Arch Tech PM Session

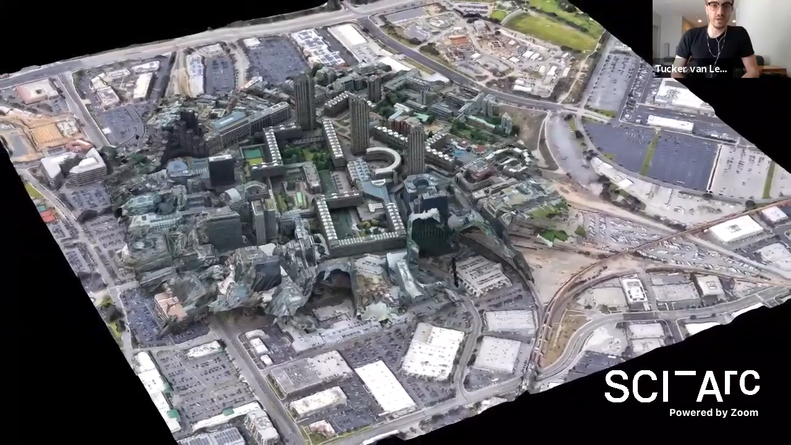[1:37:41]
King's Cross Station is a large complex spread out.
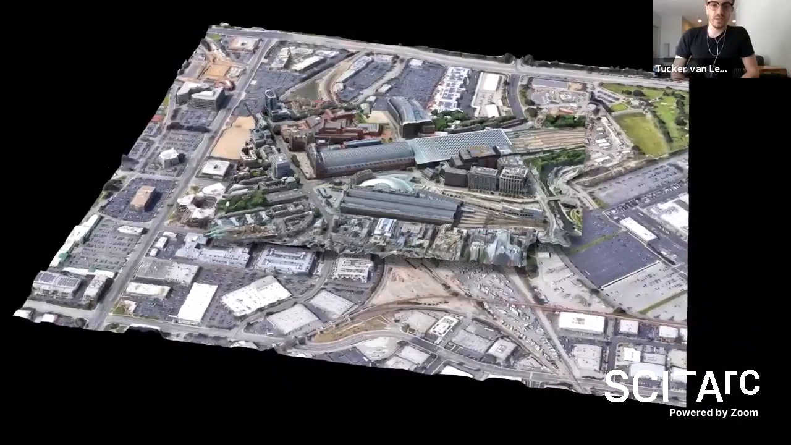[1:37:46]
The site carries varied mixed-use buildings while hosting the majority of the infrastructure behind buildings that act independently of the stations.
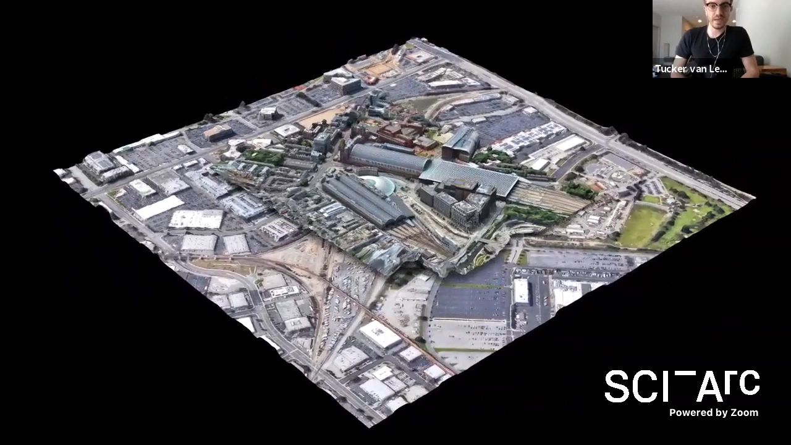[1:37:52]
This compact and densely orchestrated area serves as an example for the enormous scale and mixed use. The formal logic of these sites are adapted in the project.
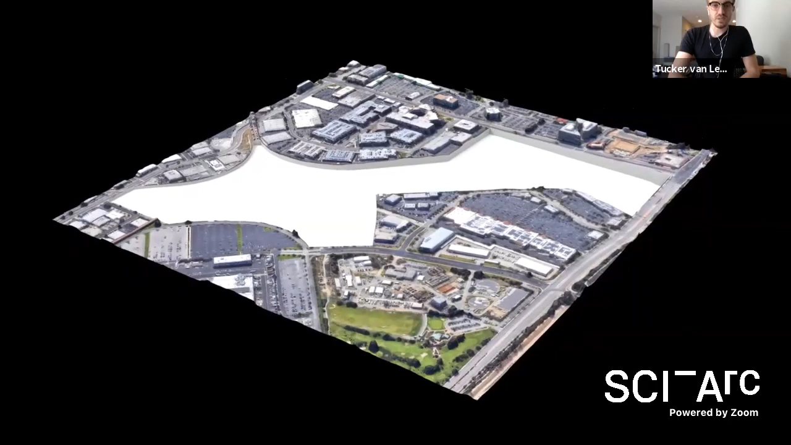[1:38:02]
The overall site is removed, opening a large tank in which a transportation hub can operate. The plinth is raised above the ground and staggered to adapt to the topology.